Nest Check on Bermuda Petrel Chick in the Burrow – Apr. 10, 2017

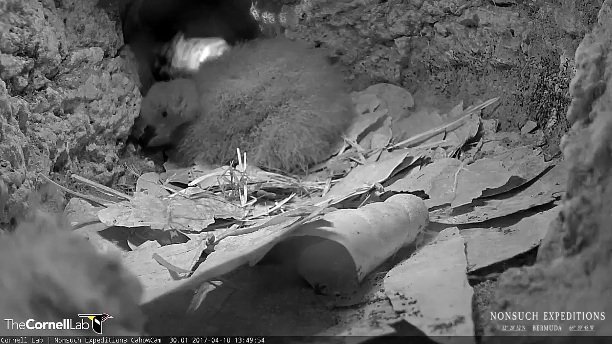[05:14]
from Lunsuch Island on Monday afternoon. And as I said, um, since last Thursday, the weight of our chick has increased from 264 grams to 304 grams. So, he's gained 40 grams since then. And his wing cord length, or outer wing length, from the, uh, wrist joint out, has increased from 53mm to, um, 61mm.